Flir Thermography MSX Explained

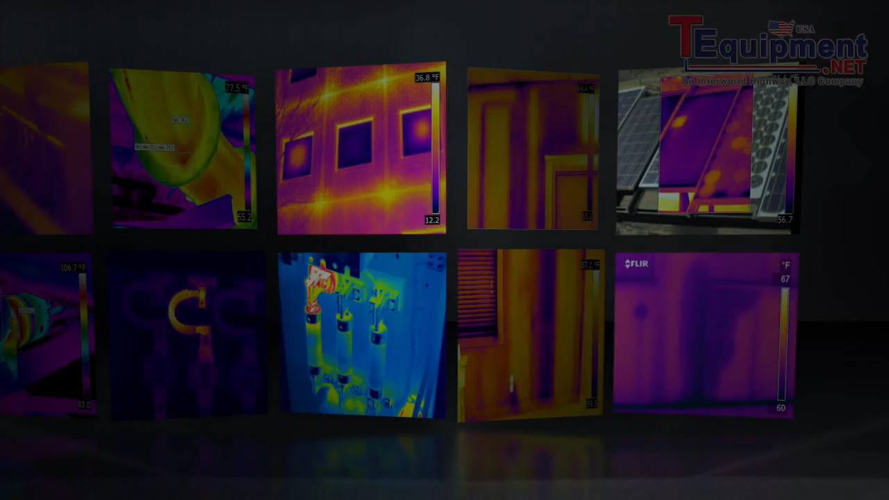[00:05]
FLIR thermal imaging cameras let you see what your eyes alone can't they show you
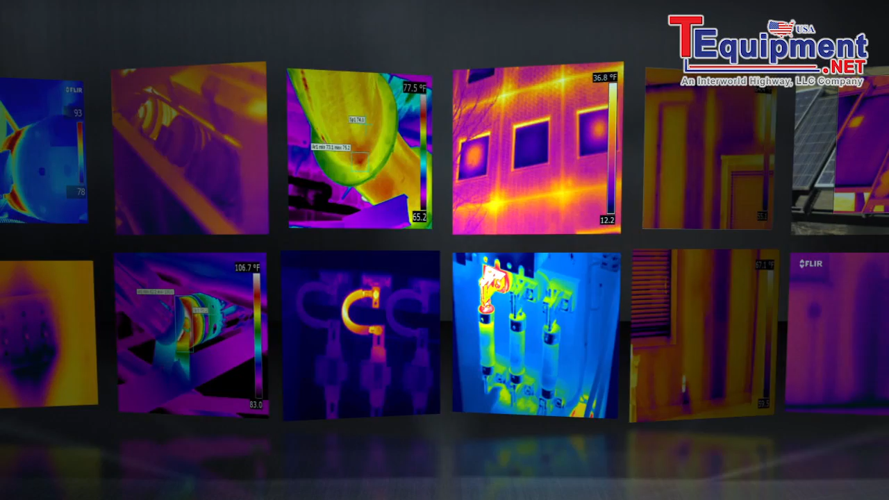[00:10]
the future an infrared world of hot and cold that helps reveal hidden problems in time to
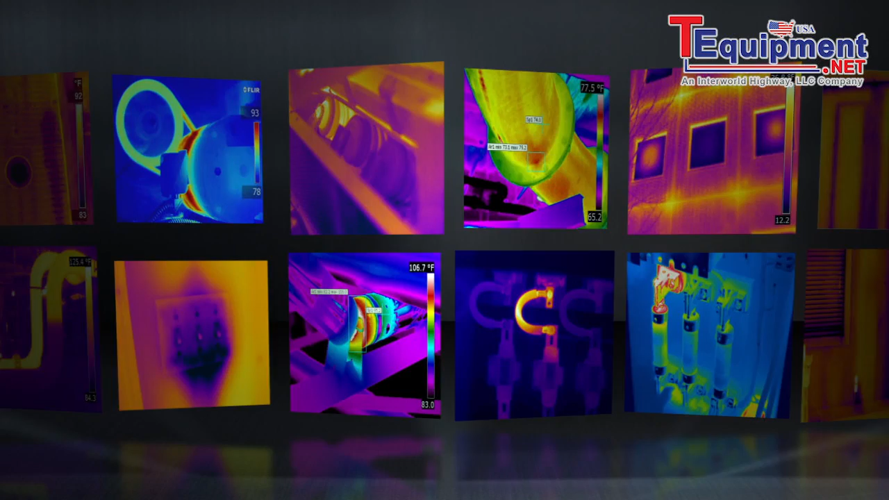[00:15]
get them fixed before they cause further damage waste more energy hurt someone or
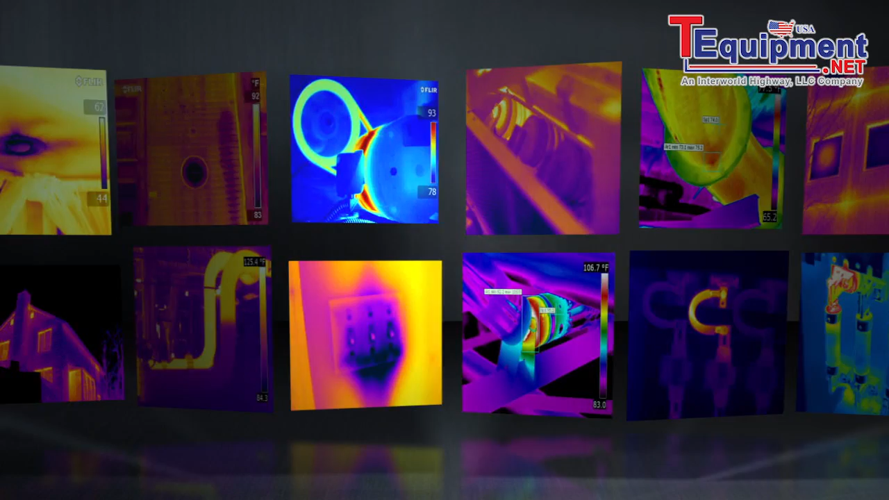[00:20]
shut things down but thermal images by themselves aren't always enough that's
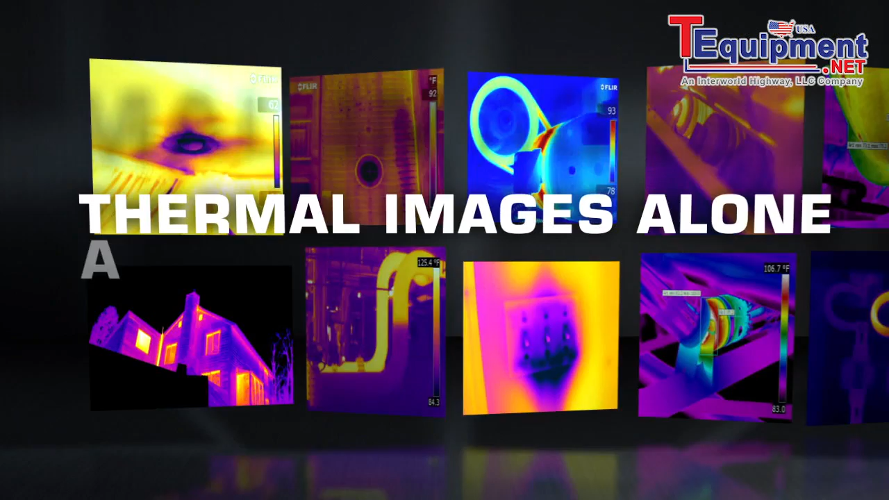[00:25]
why FLIR now brings together the best of both spectrums in a striking innovative way with
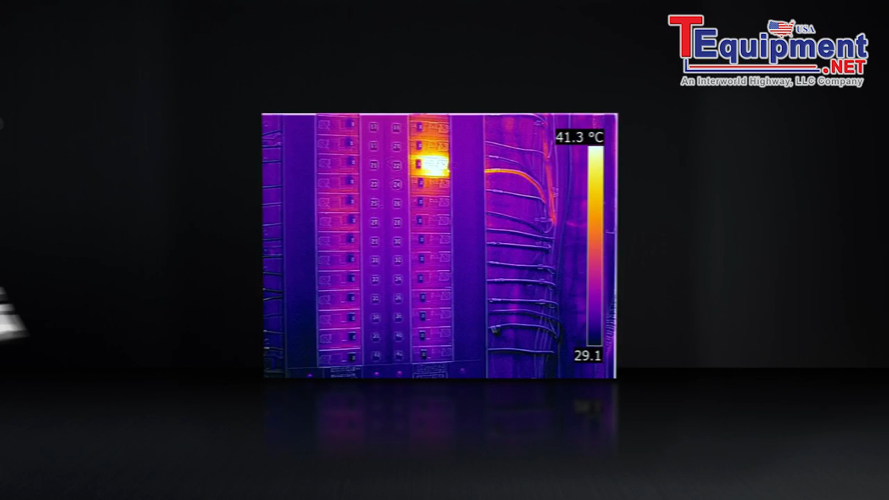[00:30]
On screen: scale top 41.3°C
MSX bold and definitive MSX instantaneously
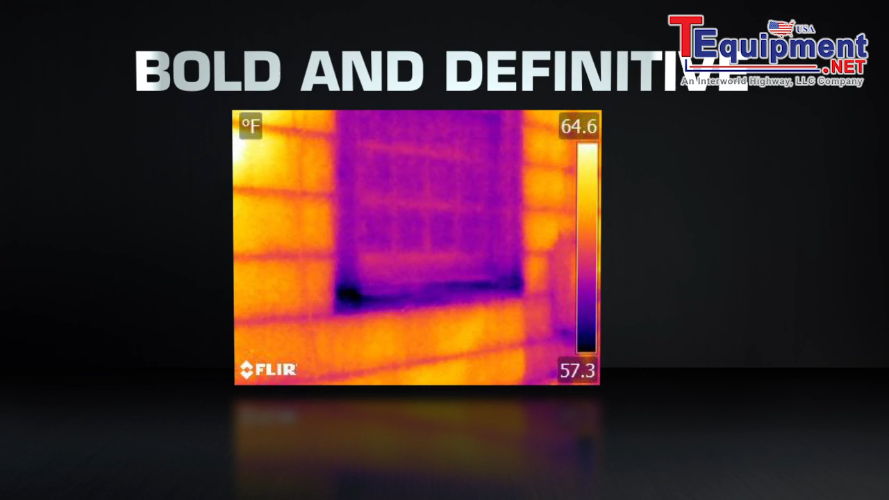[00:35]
On screen: scale top 64.6°F, scale bottom 57.3°F
generates an all-in-one thermal picture that pinpoints where the heat issue is as soon as you
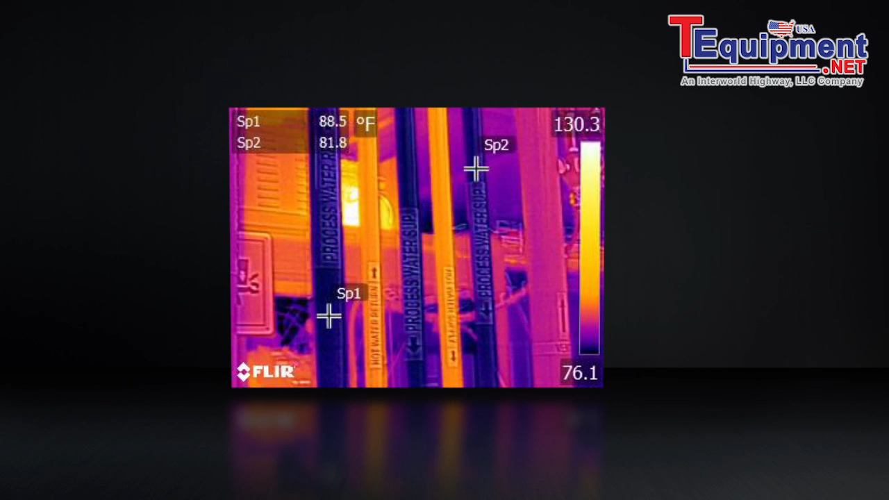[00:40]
see it key details apparent to the naked eye can get lost
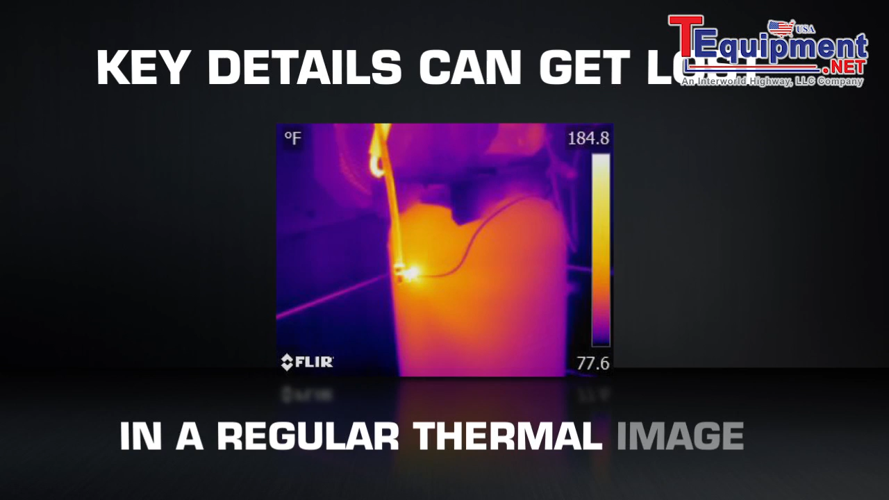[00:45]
On screen: scale top 184.8°F, scale bottom 77.6°F
in a regular thermal image and older camera features that blend overlay or fuse
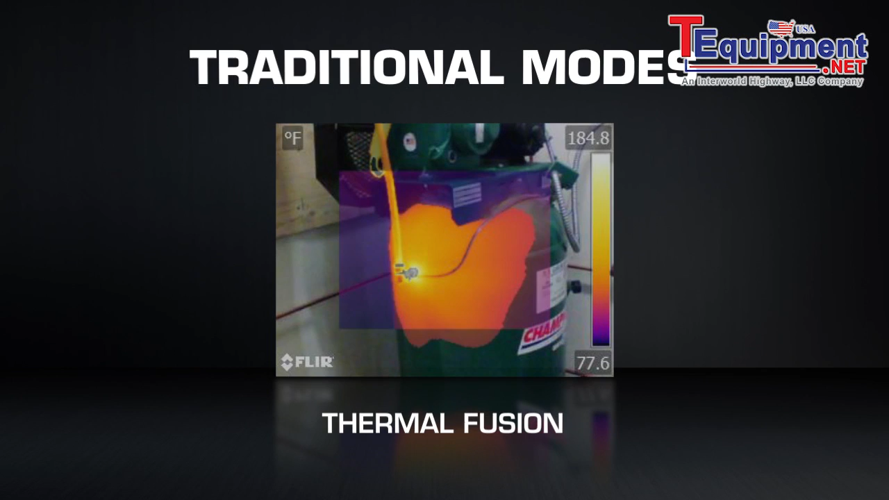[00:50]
On screen: scale top 184.8°F, scale bottom 77.6°F
infrared and visible light images can take time to dial in and interpret MSX
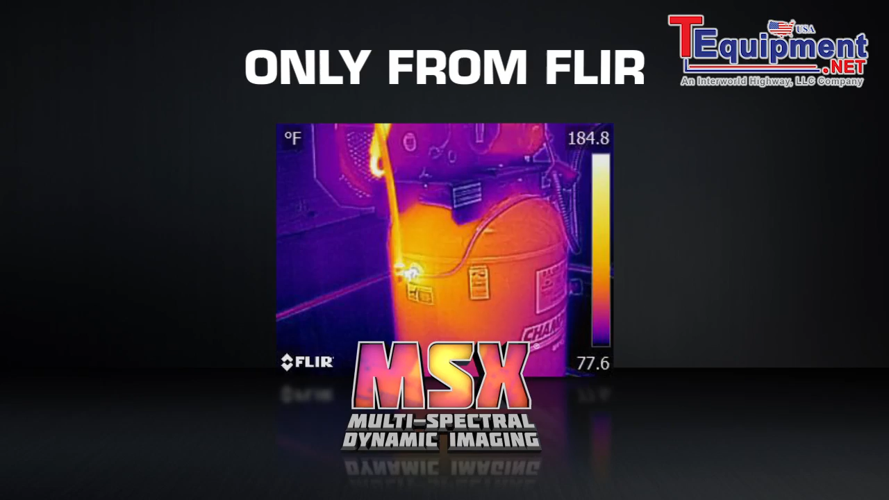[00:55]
On screen: scale top 184.8°F, scale bottom 77.6°F
is completely different using FLIR's patented algorithm MSX
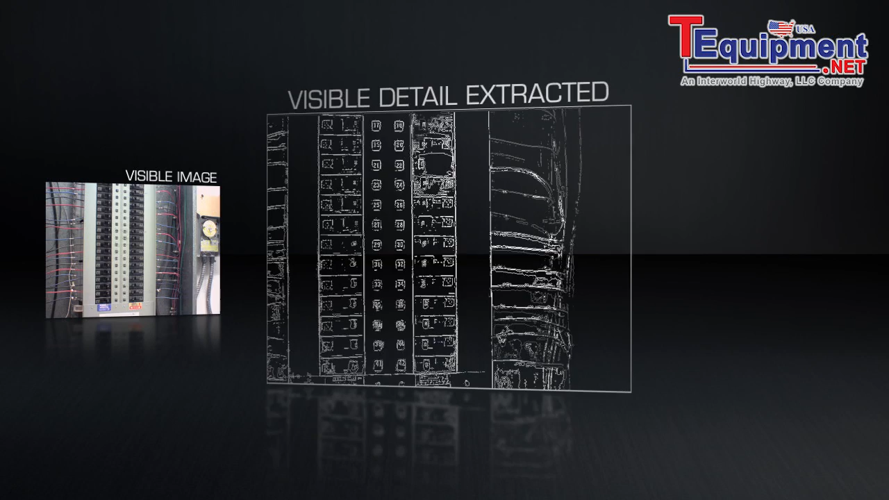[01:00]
extracts the high contrast highlights from the built-in digital camera then virtually
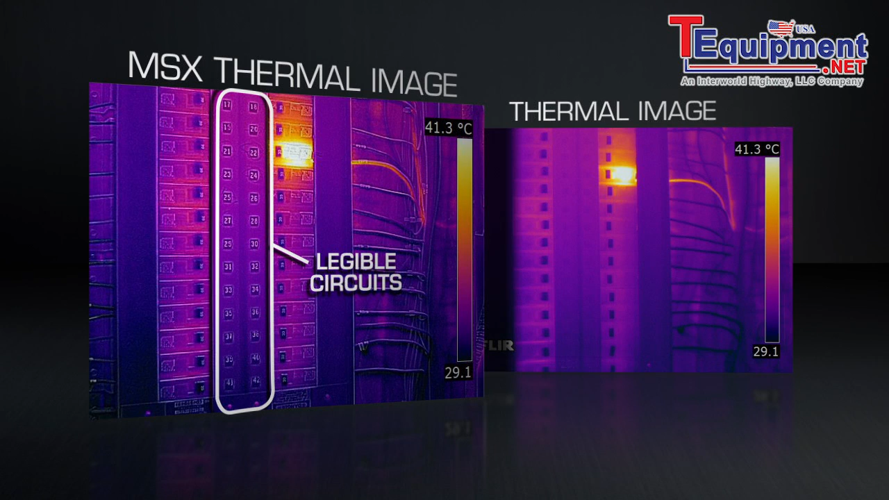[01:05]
On screen: scale top 41.3°C
etches these skeletonized details onto the entire corresponding thermal image all on
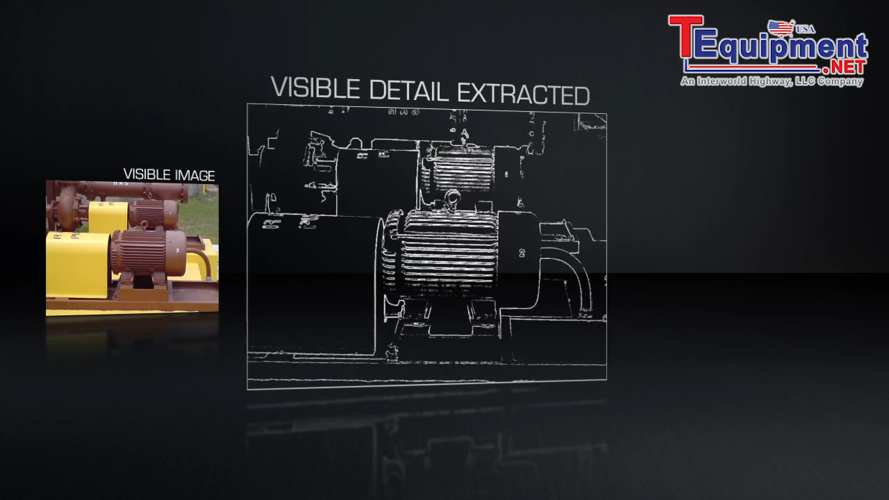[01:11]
board and in real time the result a single totally
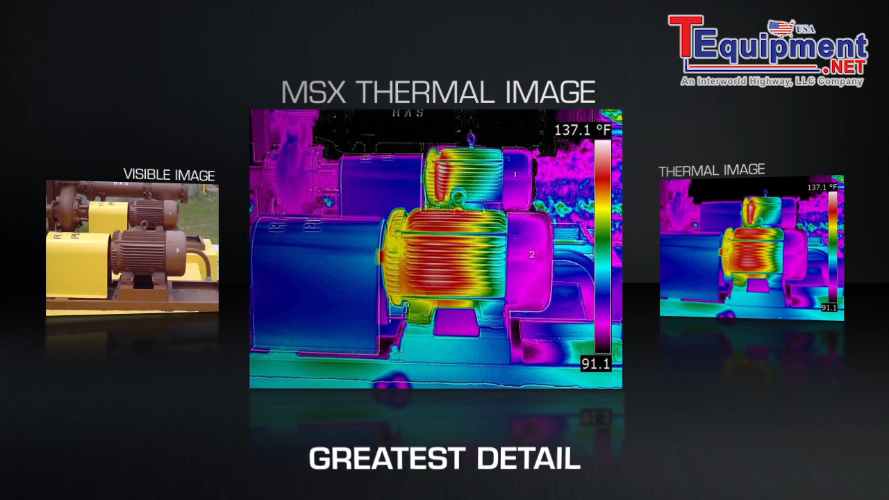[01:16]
On screen: scale top 137.1°F
recognizable thermal picture with all the texture depth and definition you need to tell a better story
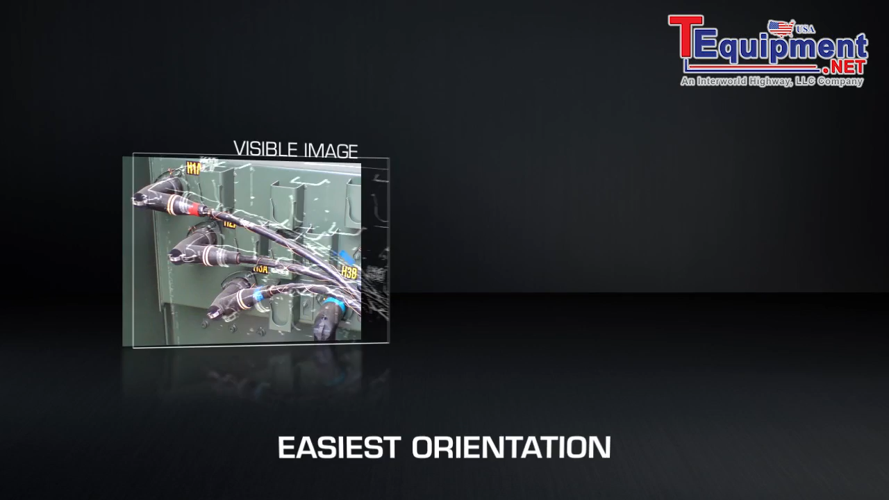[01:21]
about the heat issues you've uncovered stunning images that can help you get a faster
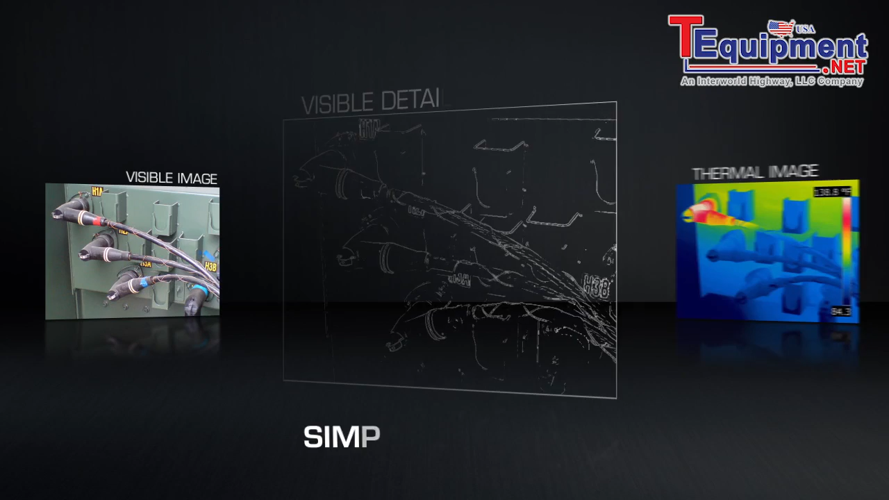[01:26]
yes for repairs improve uptime and safety save customers and companies money
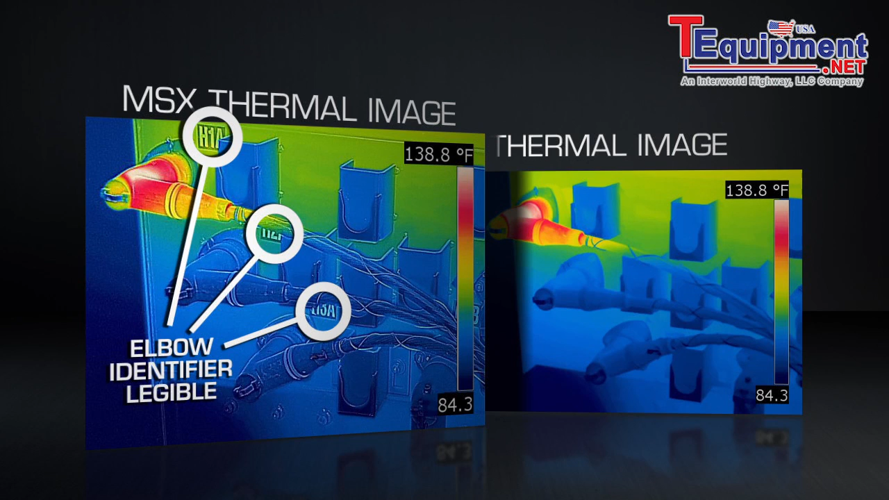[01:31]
On screen: scale top 138.8°F
and make you look really good gain the extra edge with MSX thermal imaging only from FLIR